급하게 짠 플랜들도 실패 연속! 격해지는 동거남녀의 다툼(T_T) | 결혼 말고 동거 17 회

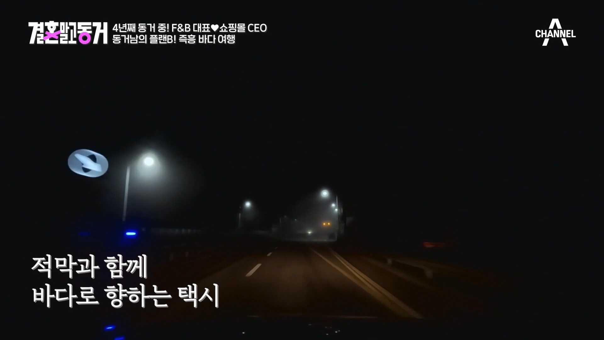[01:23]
또 안개는 또 왜 이렇게 많이 낀 거야 또... 날씨는 또 왜 이러니... 날씨는 왜 이러니... 내 마음 같아 너무 싫다 진짜... 구질구질 날씨도 구질구질... 내 마음도 구질구질...